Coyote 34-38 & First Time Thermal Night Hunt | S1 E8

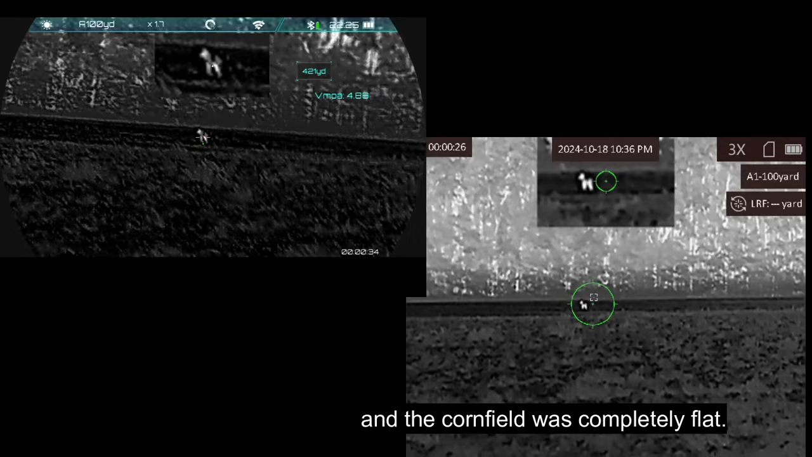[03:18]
flat so it was like they were walking directly down that area to get to it so and this was a pair thomas and i were on the one in the back and stephen was on the one in the front
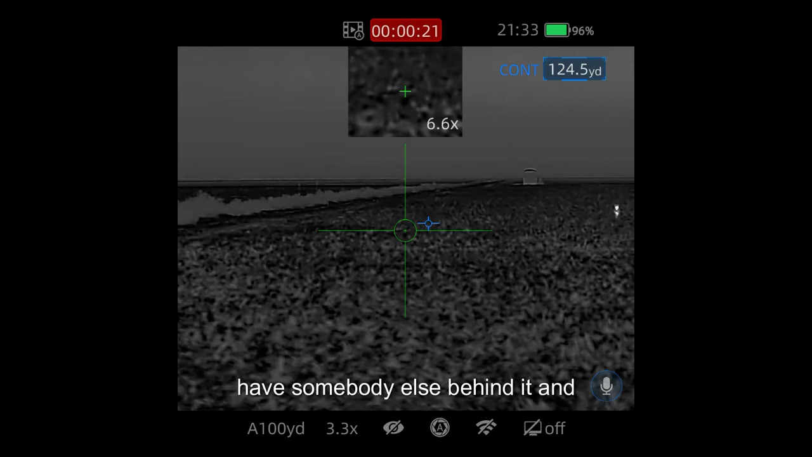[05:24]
it and help get them their first coyote we actually ended up getting this on their first sit we had
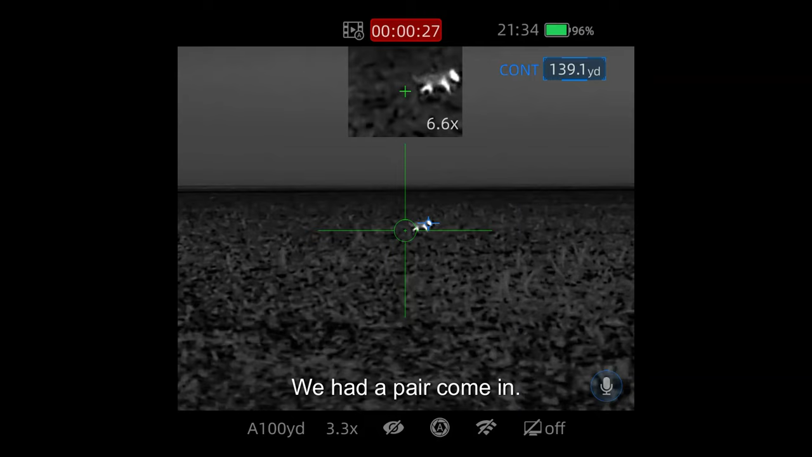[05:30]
a pair come in um they crossed through the ditch one of them did the other one was kind of hanging out in the bottom of the ditch i was watching it
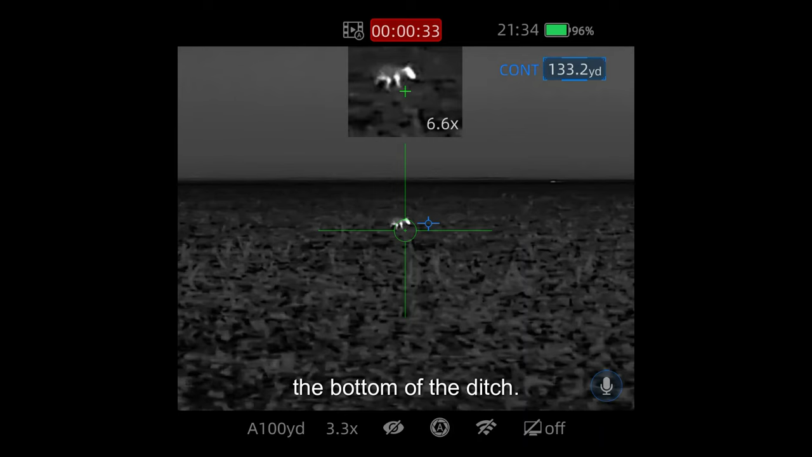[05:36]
and stephen and riley were both watching this one as
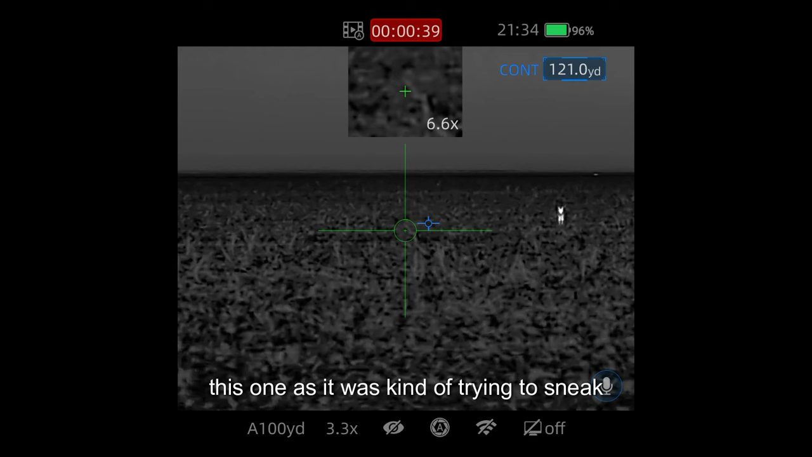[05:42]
it was kind of trying to sneak on downwind of us and they both pulled a a great shot on it and got her her first coyote uh with a thermal
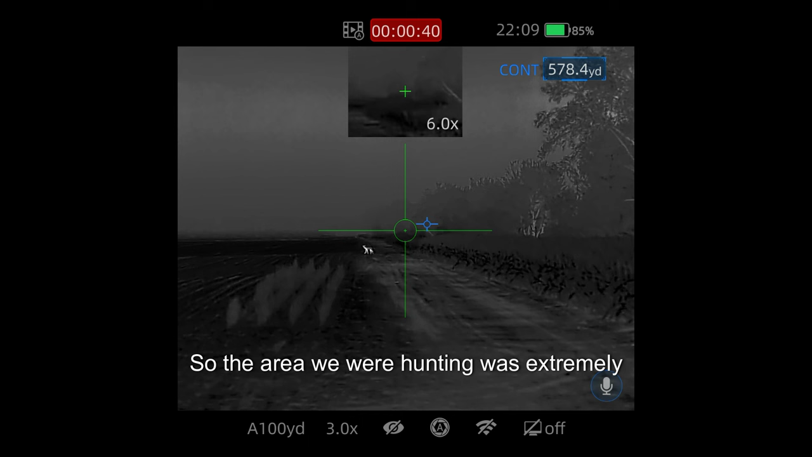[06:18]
so the area we were hunting was extremely wide open and i mean you could see thousand yards in every direction
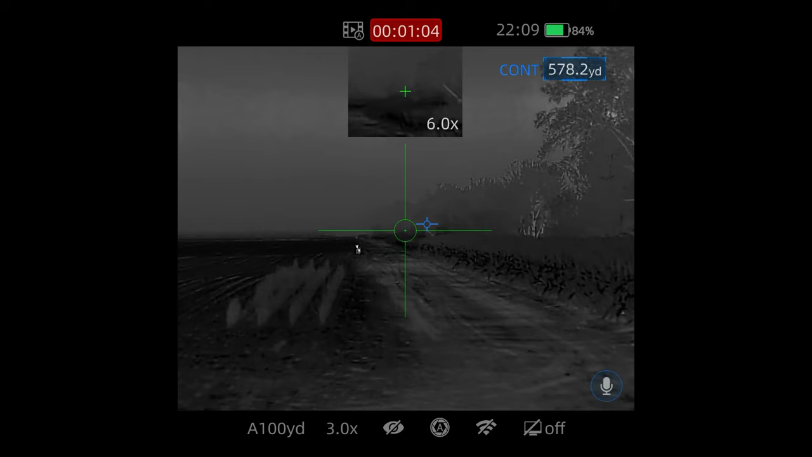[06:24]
and this particular one we saw it way off in the distance we had to win to our advantage
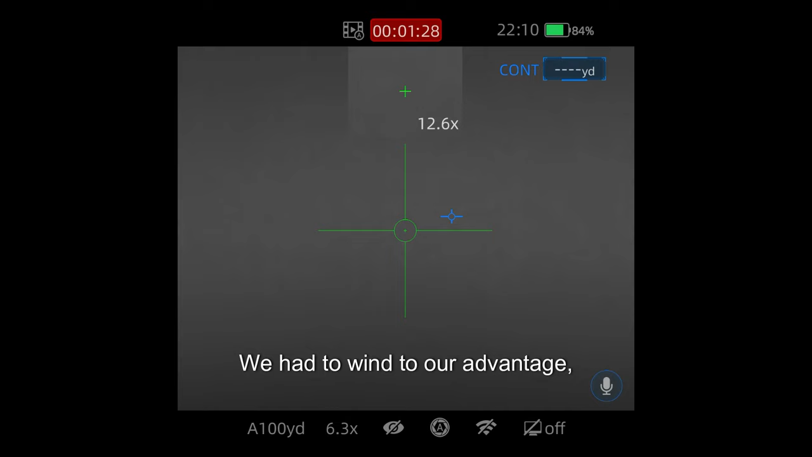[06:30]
broke out some single howl calls everything seemed to be responding real well to it
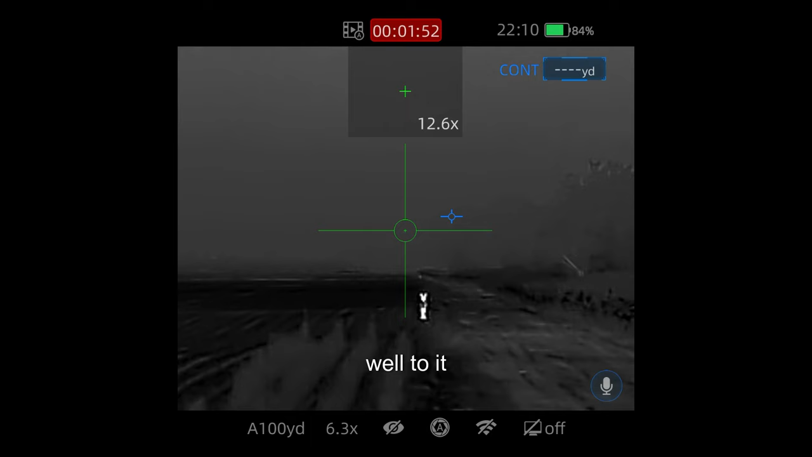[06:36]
and we watched this one walk all the way in for the family to get